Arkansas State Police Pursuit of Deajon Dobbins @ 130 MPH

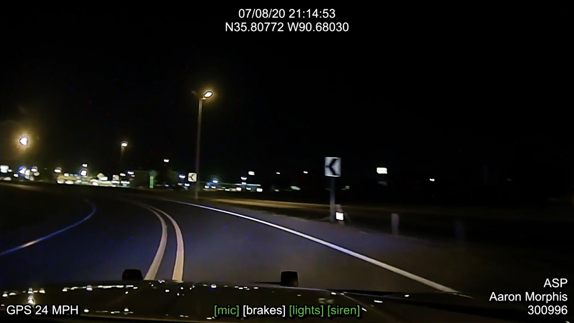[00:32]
Road to all units. Be advised, reason for stop, the original charge was, original 1044, and then they took off. Speeds of 100 miles an hour.
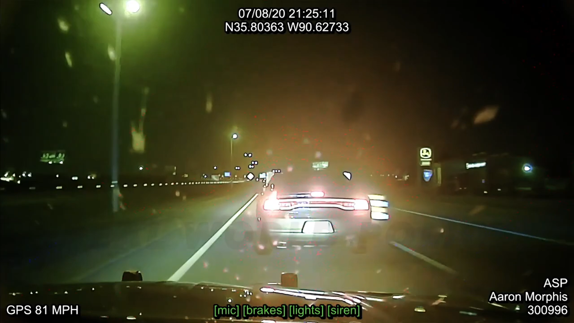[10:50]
All units be advised are entering the construction now.
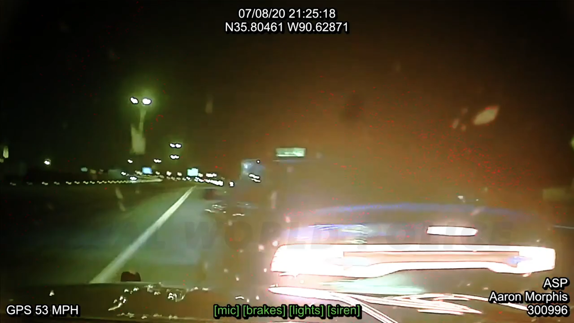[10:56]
John Brown just attempted the pit.
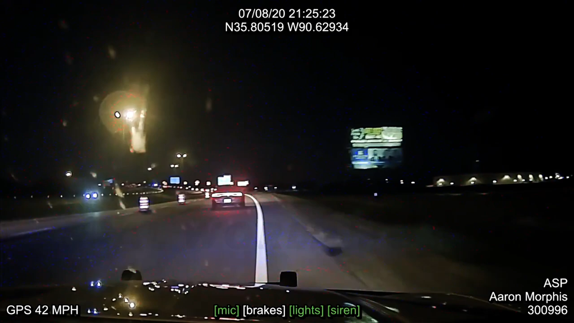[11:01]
He's over on the right side of the barrels now. Still northbound. He's striking barrels and everything. About struck a car here at the Nettleton northbound. 10-4. Be advised, C10 just pitted. Still going northbound Nettleton.
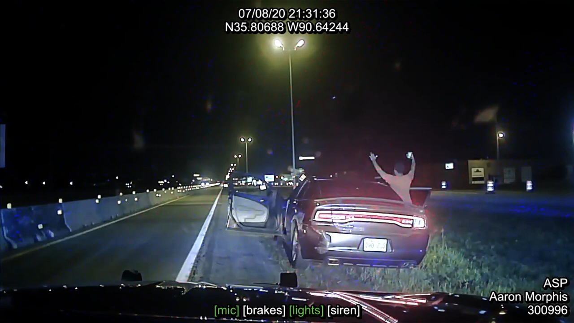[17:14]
Passenger, drop the phone. Nothing in your hand. Drop the phone. Keep your hands up and slowly walk backwards to the sound of my voice. Continue walking backwards. Do not turn around. Continue to walk backwards to the sound of my voice. Keep coming. Keep coming. Walk backwards.